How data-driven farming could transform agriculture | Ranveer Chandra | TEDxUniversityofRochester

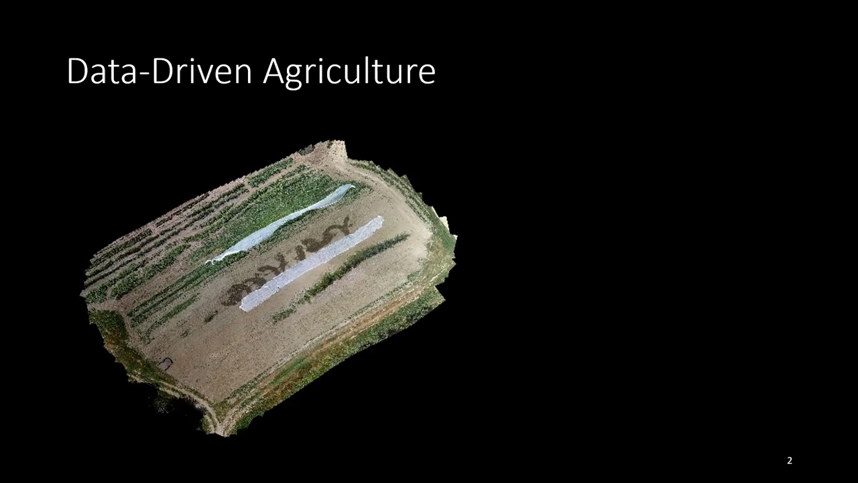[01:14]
What we mean by precision agriculture is the ability to do site-specific applications. For example, right now, farmers, they'll apply water uniformly throughout the farm. They'll apply pesticide uniformly throughout the farm.
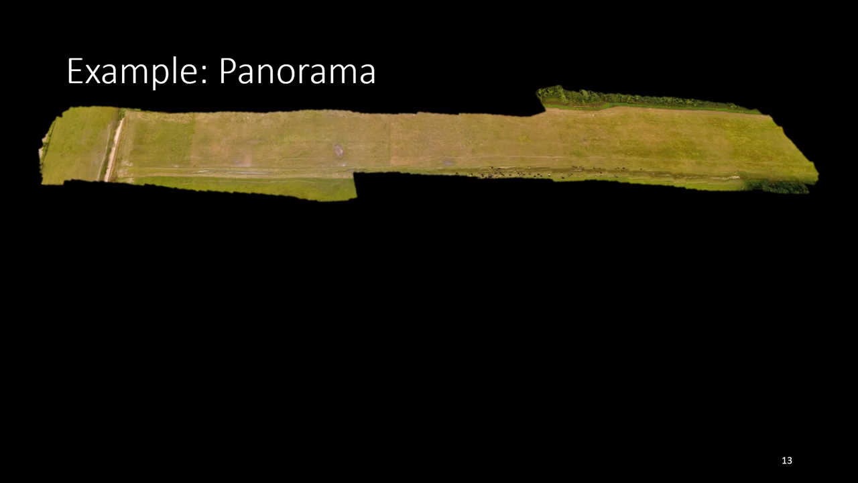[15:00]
We flew the drone, And within 30 minutes, we transferred the data over the TV white spaces to this PC, and we can start generating insights like the grass is growing back well from left to right.
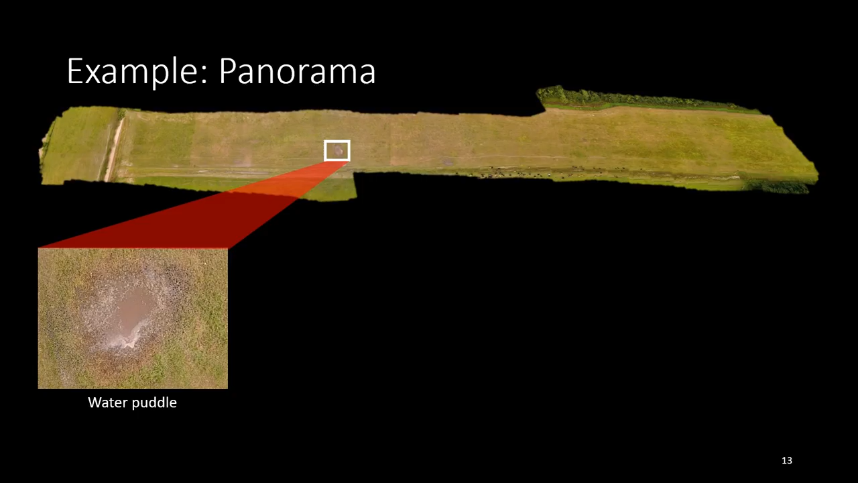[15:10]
There is a water puddle that needs to be fixed before the next planting season. The cows are pooping well, which is also important information for the farmer. This is where the cows are, and this is a stray cow that needs to be herded in.